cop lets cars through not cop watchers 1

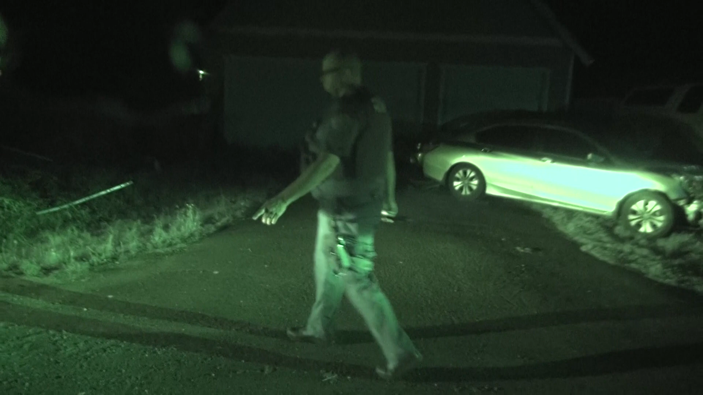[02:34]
Super George. Yeah. Oh, so it was parked in the driveway. It was just parked on the asphalt right there. Oh. Skid marks right there.